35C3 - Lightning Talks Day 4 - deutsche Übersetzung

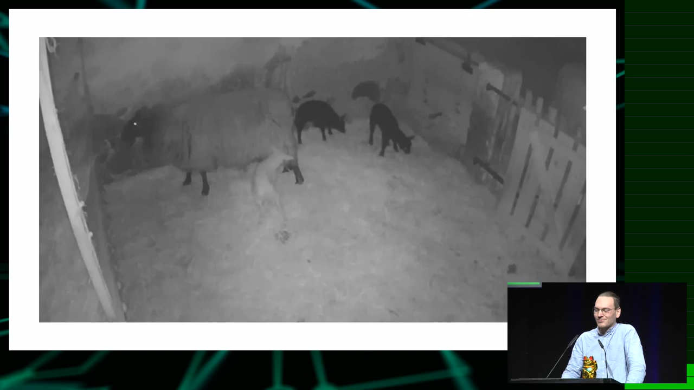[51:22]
Well, now they are bigger sheep because I am attached to my land and like to be there on the weekends. I thought I would like to see those sheep a bit more. So I bought a cheap Chinese webcam